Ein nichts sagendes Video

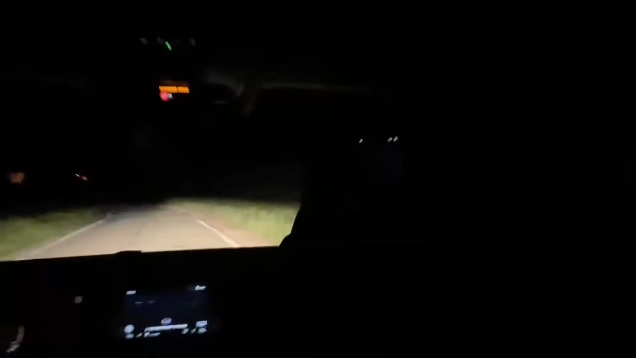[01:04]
Oh nein, ich sehe nichts auf der Kamera. Oh nein, mein Handy ist zu schlecht. Ich sehe nichts auf der Kamera. Jetzt, jetzt, jetzt. Jetzt, jetzt direkt überfahren.